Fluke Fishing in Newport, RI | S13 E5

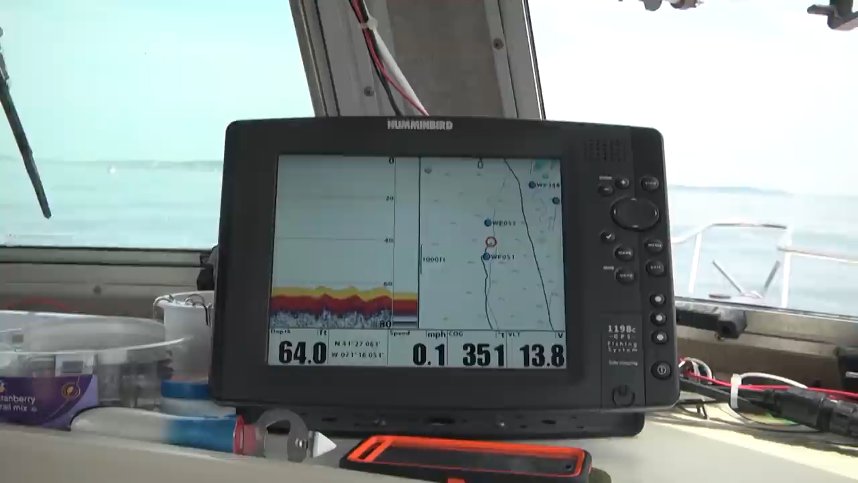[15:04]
On screen: depth 64.0 ft, speed 0.1 mph
Boy, it can hold a ton of fish. When you're picking up two, three, four of drift, you know there's a lot of fish in there.